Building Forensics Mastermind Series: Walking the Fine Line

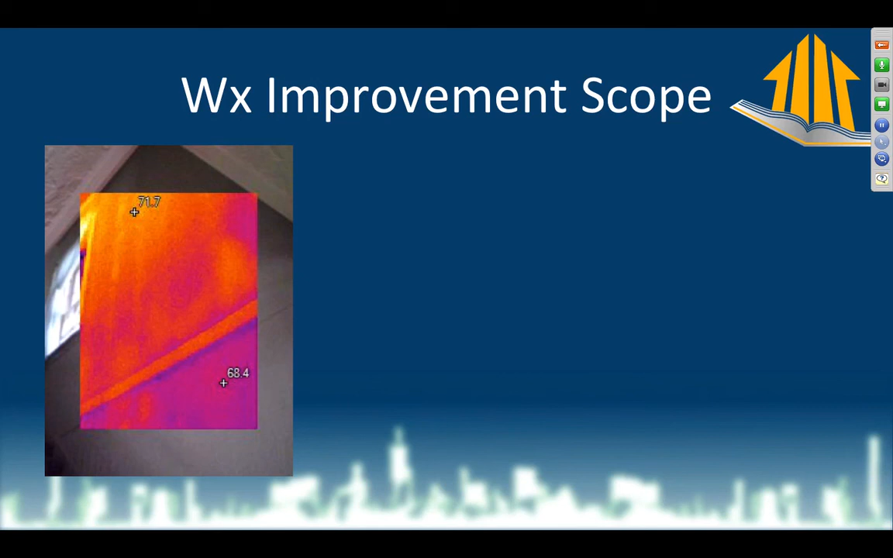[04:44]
Because if the framing is not standing out clearly and the difference between cavities and the framing isn't stark, then we know that there's something going on in the walls that's not just air. The attic has blown insulation. That's fiberglass. Now, that's a little messier than I generally like to see it. That might be part of the scope of an energy efficiency program work because the rates and the rebates inform all this stuff. So you're not charging private market rates, whatever the market will bear. You're charging rates that are based on what the utility companies have set as the rebate.
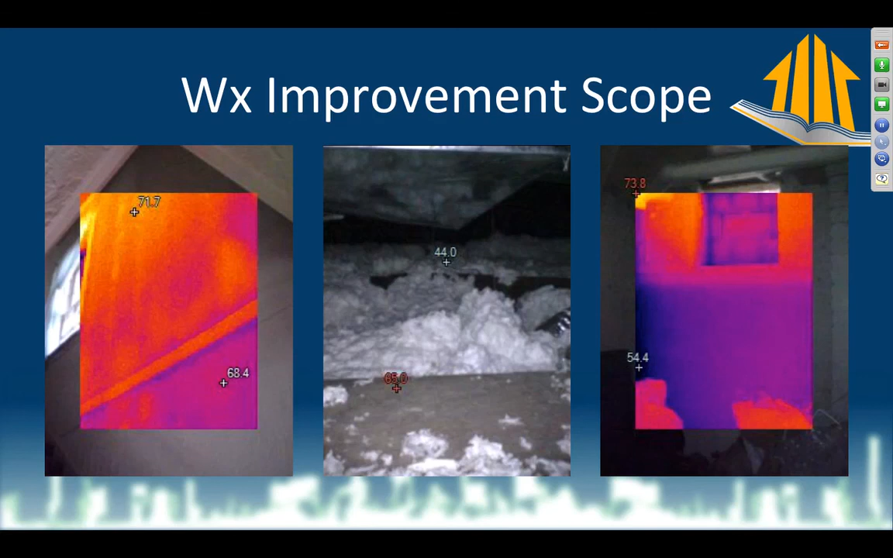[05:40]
So when you start doing that stuff as an energy efficiency program, it just kind of makes it more complicated. So generally, they're not big on that. But this can become a big deal, which it will in this case. Now, here's what we forgot about after we did the energy efficiency air sealing and installation.
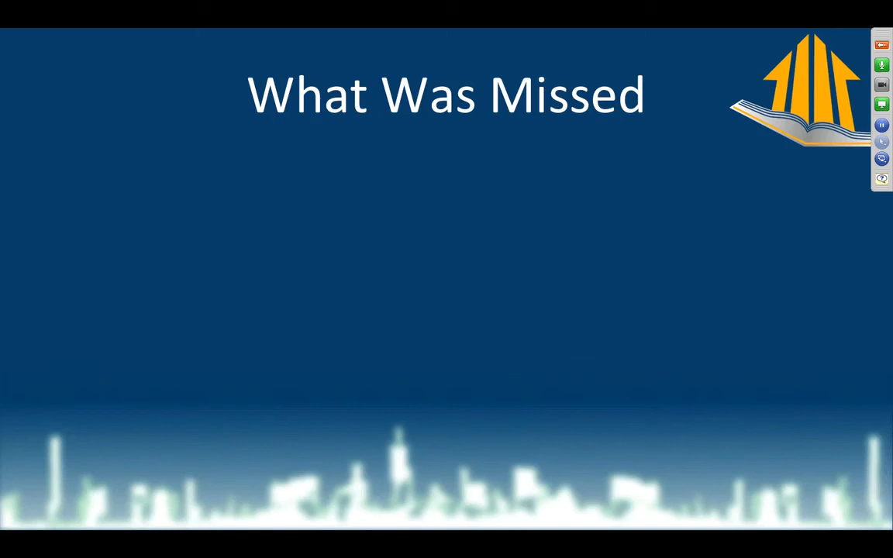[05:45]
First of all, there is a space pack system or a house that's got a boiler. They want to have air conditioning. What they have to do is just go up into the attic and run this octopus of flex ducts that are these little high-velocity air
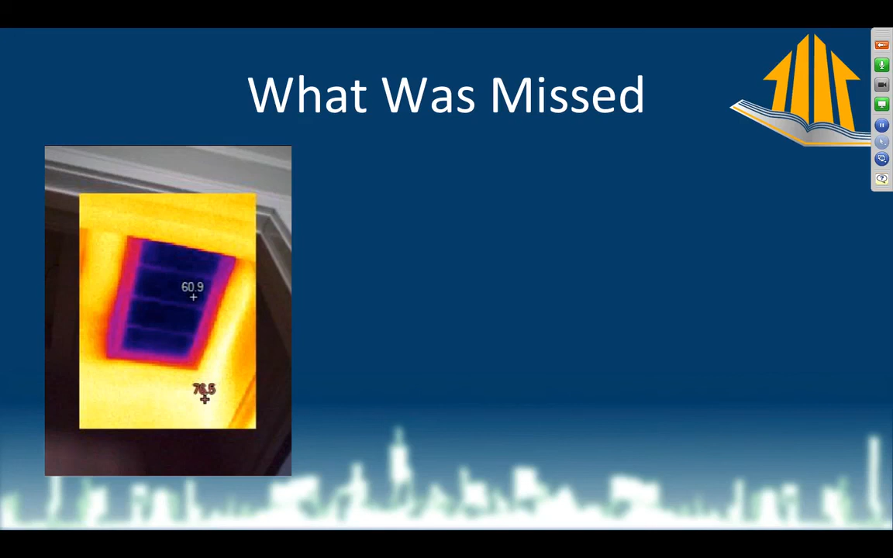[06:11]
conditioning ducts all over the house with these little round ports everywhere. So now we've got this system up there. Maybe that happened after the energy efficiency work was done. But anyway, obviously, that's going to be an issue because it always is. Also, no window should ever look like this, especially in a house that's already been air sealed and insulated. Now, one of the reasons that they might not have air sealed this is because they weren't using the right tools to assess the air leakage in the house. Or maybe they did what a lot of energy efficiency program work does, which is you hit the target that you have set and then you stop because you're only going to get a certain amount of rebate out of this. So once you hit the target reduction of 20% or 30% or whatever it is, however many CFM on the blower door, then you can say, oh, we're done here.
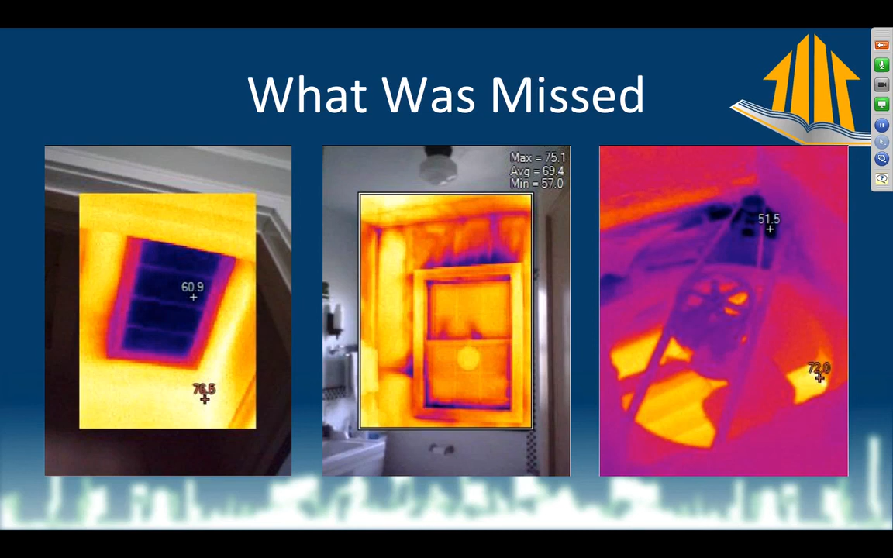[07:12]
These are a major problem if they are not air sealed and insulated, which 99% of them are not. And this one, somehow, they've said, oh, I don't know. That's a thing. We won't worry about it. Okay, that's a big problem. So when you insulate walls, you need to have an infrared camera, period. If there's anybody on this call who is or is watching this on the YouTube channel afterwards and you are an insulator and you are not checking on your own work, then I guarantee you somebody like me is going to come along later and show your client that you did a terrible job, possibly. And you have to assume that maybe you did a terrible job. So what you're seeing here is an injection foam process.
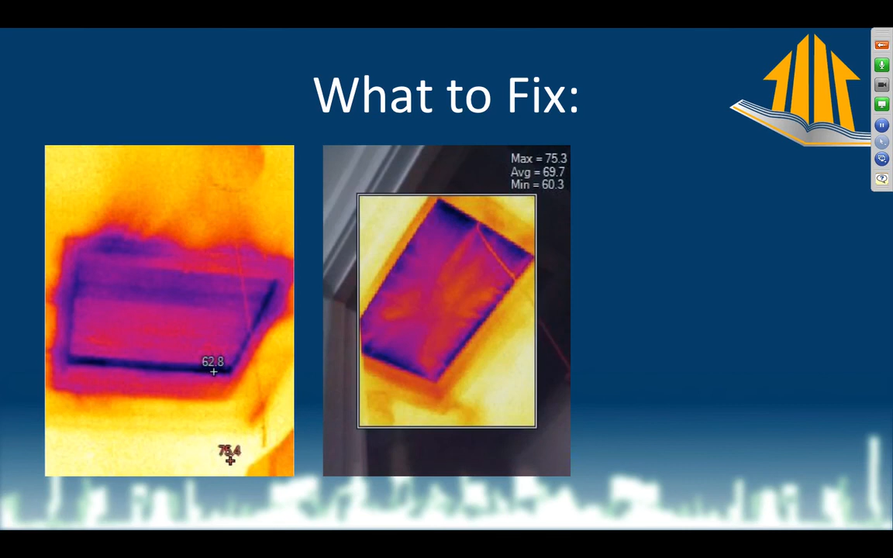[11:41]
Bam. Easy to do. In fact, you could do it in an hour or two if you had the right materials. And that's rigid foam, by the way. Attic hatch. Some reason got missed. Also needs to be backed with insulation. Also needs to be weatherstripped. Bam. This is that duct that's in the master bathroom.
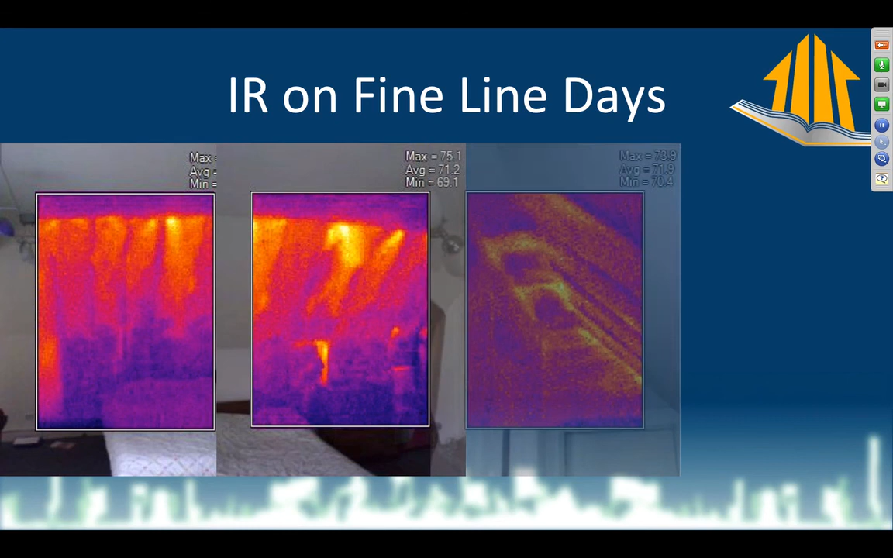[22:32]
that you could only do an energy audit on a really cold day. That's total BS. Nowadays, if your equipment is good and your training is good, you can do it any old day. Here's another picture. Less than a 6-degree spread. Here is a picture with a 3 or 4-degree spread. And you can see clearly that there are major anomalies in the enclosure. Now, this last picture here you can see is like a 3-degree spread. And I can still see clearly that I can differentiate between the cavities and the framing. And when you can do that, and when you know for a fact, because you've already inspected, that this assembly that you're looking at should not be, there should be no delta T here. No difference in temperature. This ceiling is totally inside the house.
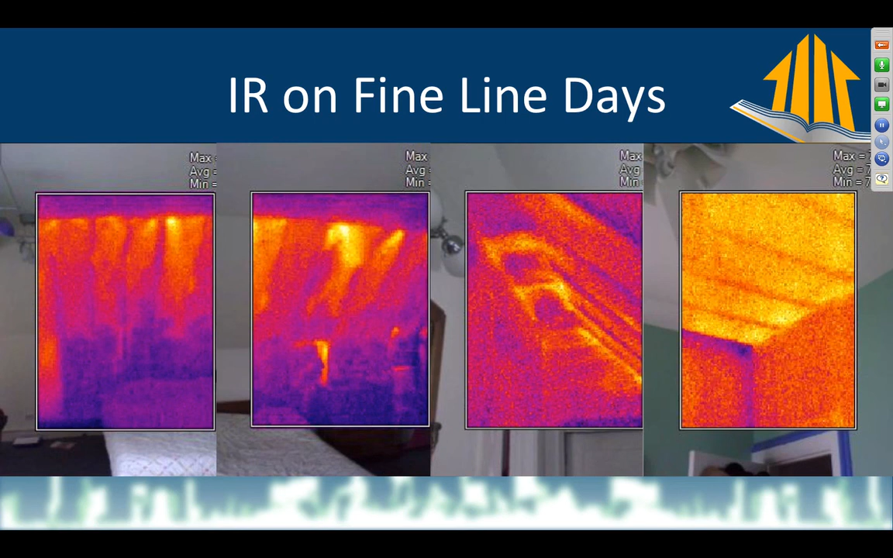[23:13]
This is between the second floor and the finished third floor. There's no reason for me to be able to see the difference between the framing and the cavities here. That tells me that there's air leakage. Especially because I already looked at it before I ran the blow-order test, and it did not look like that. Now, during the blow-order test, it looks like this. Bam, I've just pinpointed that stuff.
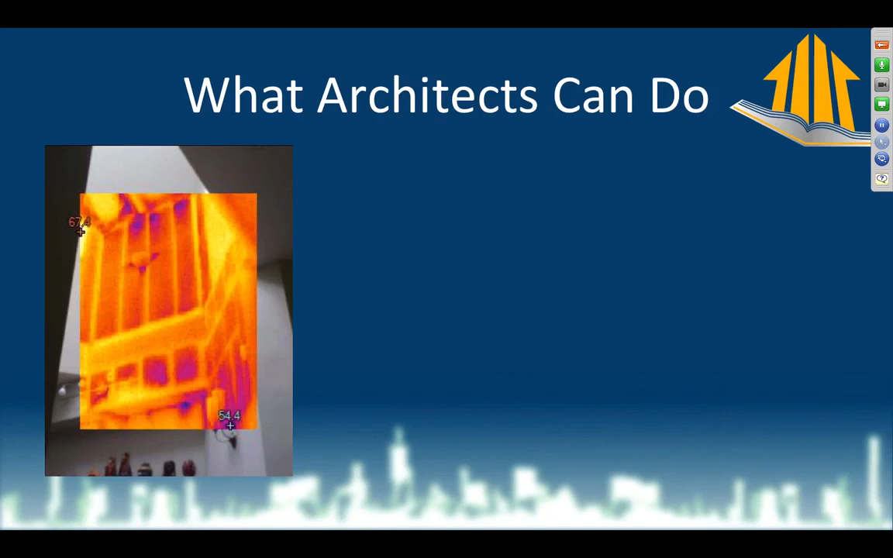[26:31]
There's supposed to be insulation and air sealing together in a sandwich in most places. You can see that in perfectly interior cavities, there's outside air coming in. There's outside air coming into interior recessed lights.
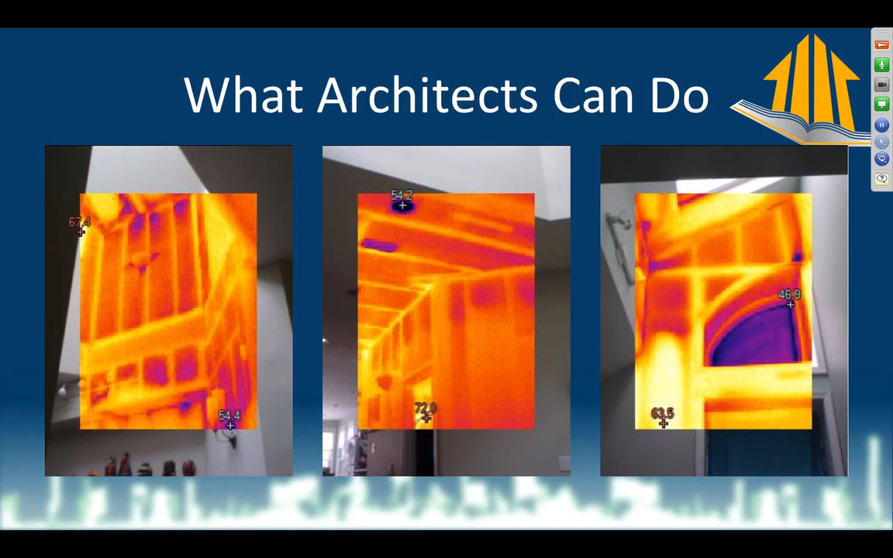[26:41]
And we've got all these pretty little details with these curved windows and all the skylights and stuff. And it's just kind of a mess. So, the enclosure clearly has some significant problems.